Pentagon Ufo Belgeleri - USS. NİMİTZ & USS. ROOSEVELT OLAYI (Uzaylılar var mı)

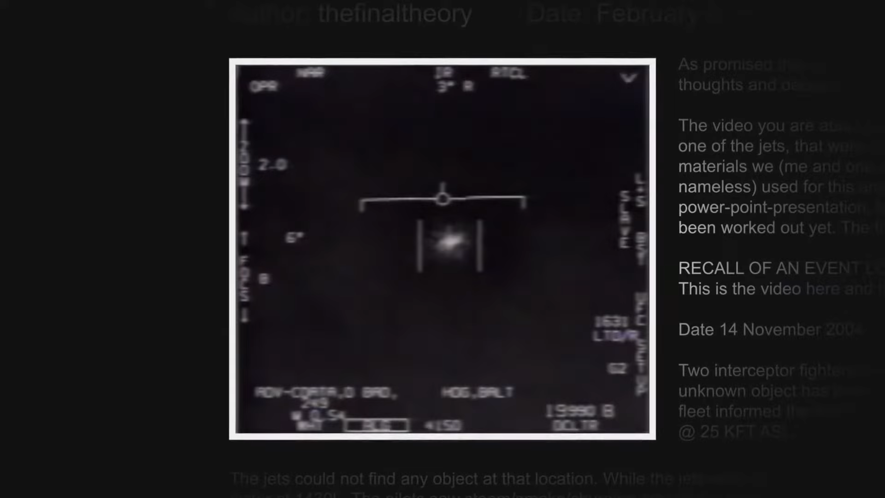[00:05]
2007 senesinde şu an izlediğiniz bu sessiz siyah beyaz video görüntüsü UFO meraklıların bulunduğu bir web sitesi olan abovetopsecret.com'a yüklendi. Yükleyen kişinin iddiasına göre video disk şeklinde bir UFO ile Amerikan savaş uçağının 2000 yılında Meksika körfezi yakınlarında çekilmiş bir görüntüsüydü.
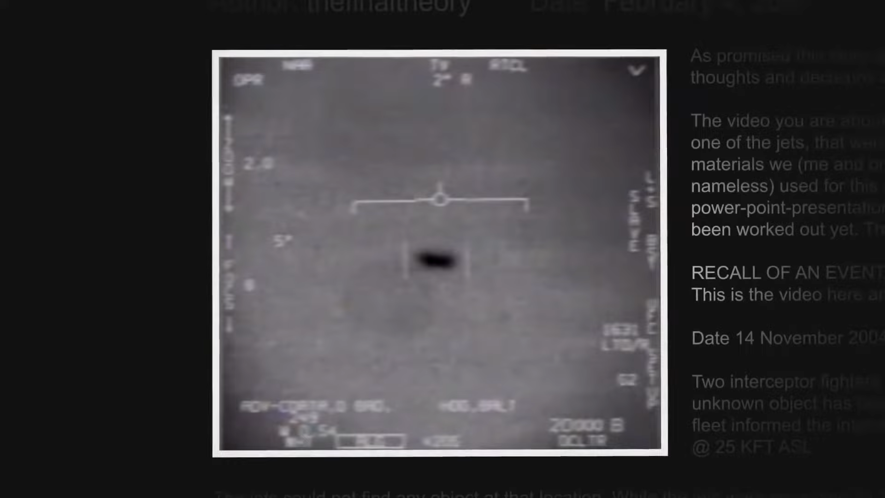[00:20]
Yükleyen kişi bu görüntüyü o zamanlarda Amerikan ordusunda çalıştığı bu ve benzeri askeri sırlar içeren görüntülere ana server'a gönderdikten sonra silmekle görevli olduğu için erişebildiğini söylemiştir.
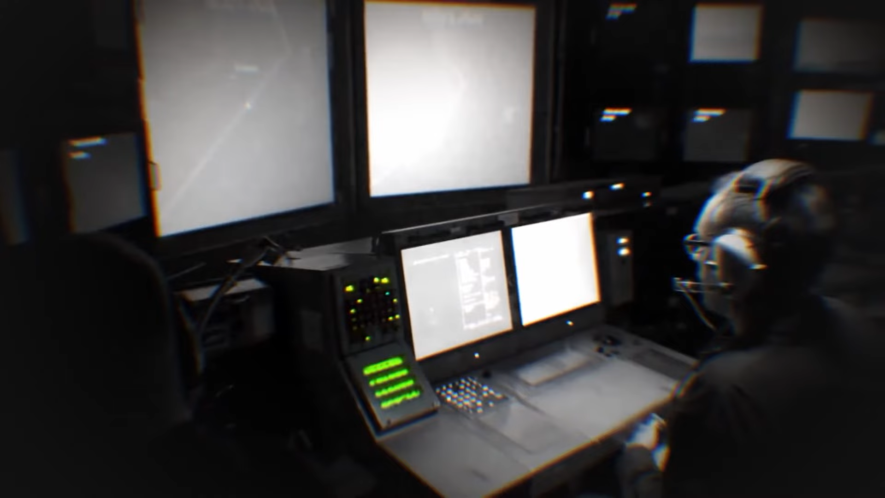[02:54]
Ve röportaj esnasında gördüğü objelerin fiziken bir uçağın yapmasının imkansız olan manevralar yaptıklarını ve daha da ilginç bir şekilde bir anda 5'li ya da 10'lu gruplar halinde
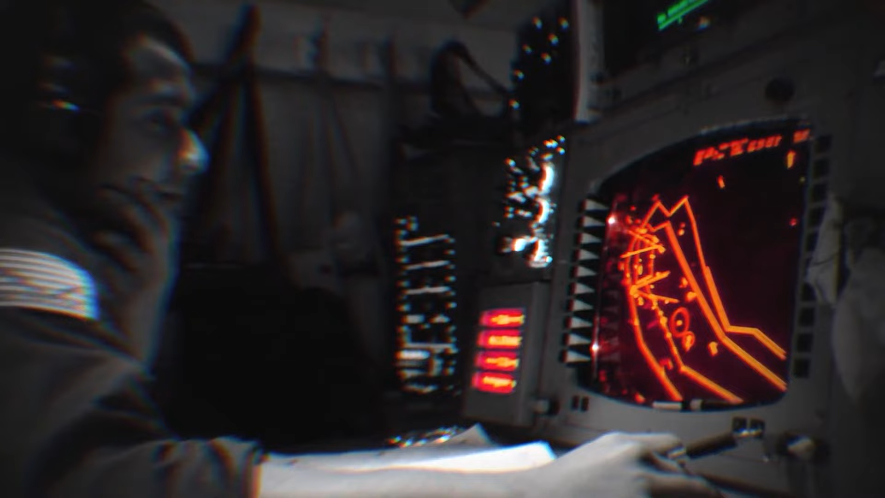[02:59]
uçup aralarından bazılarının saniyeler içerisinde üst atmosferi yükselip tekrardan saniyeler içerisinde deniz seviyesine inip gruba katıldıklarını belirtmiştir.
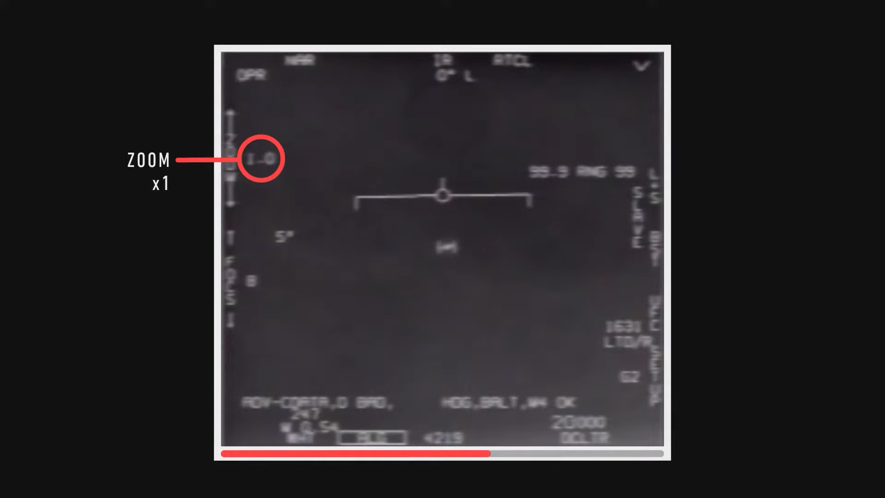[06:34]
Videonun sonuna kadar pek bir değişiklik olmaz. Sonrasında ise UFO sol aşağı hizzaya doğru akıl almaz bir momentum ile yok olur.
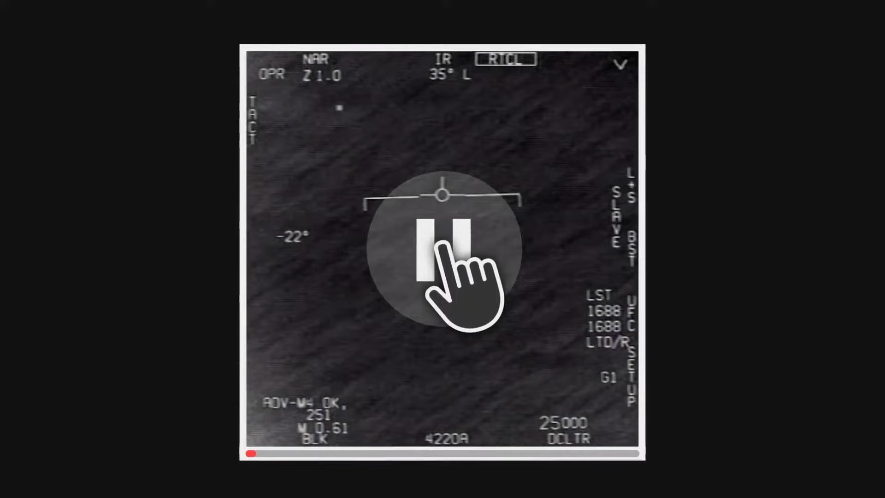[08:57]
Son videoda ise pilotlar denizin üstünde uçan bir cisim tespit ediyorlar.
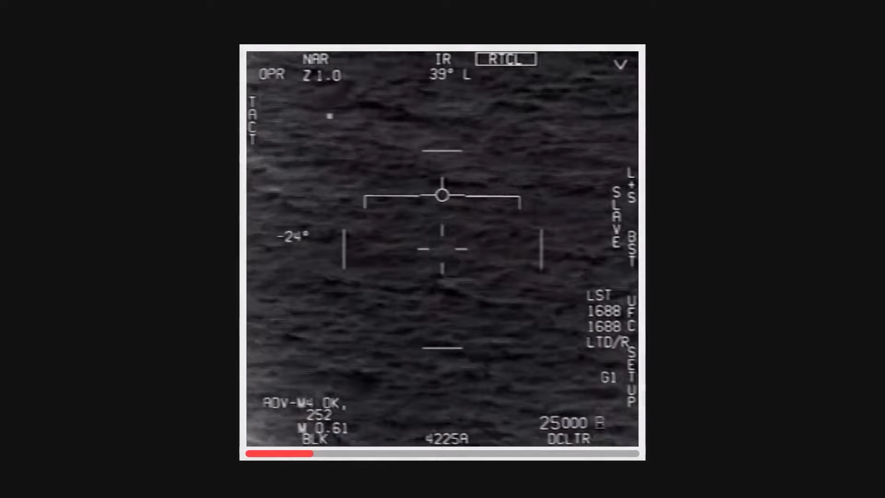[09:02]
Ama bir kez daha işin ilginç yanı bu denli yüksek bir hızla giderken bile cisimde ne bir egzoz çıkışı ne de mekanik bir ısınma belirtisi olmaması.
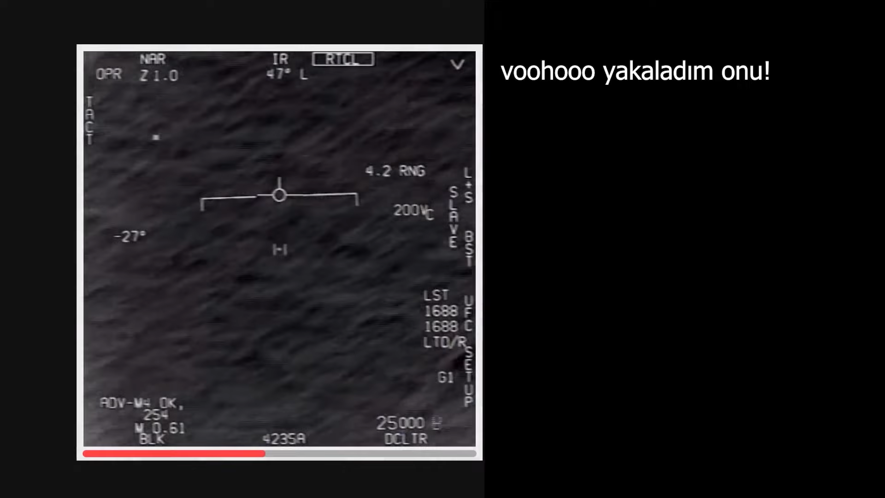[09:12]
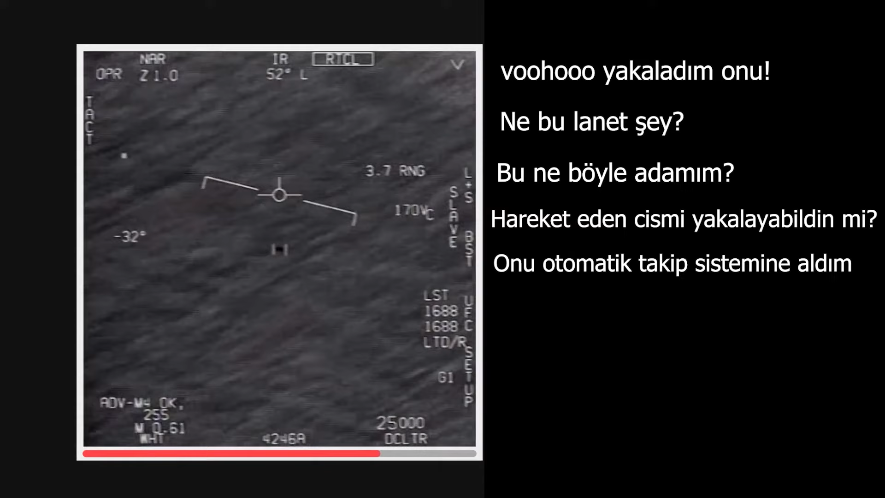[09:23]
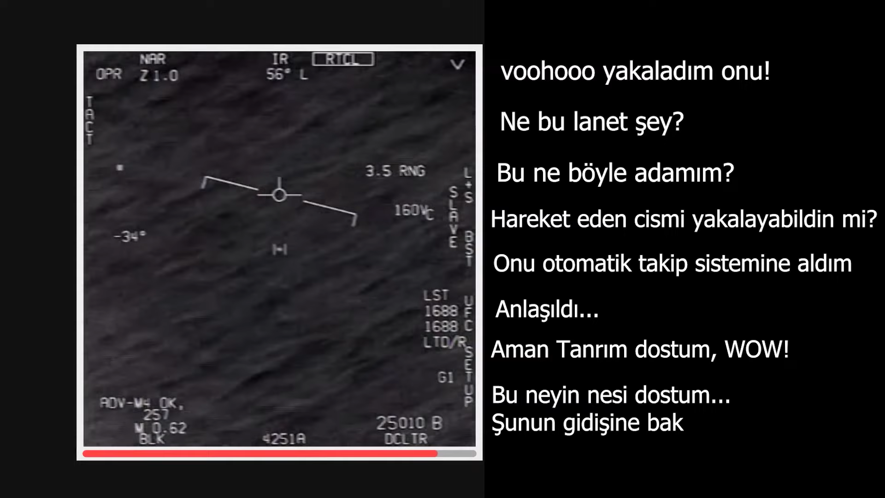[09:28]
Hatta cisim altındaki okyanusun cisimden çok daha sıcak kaldığı için tespit edilebiliyor. Bu olayla ilgili pilotların konuşma yasağı olduğu için daha detaylı bilgilere ulaşılamadı.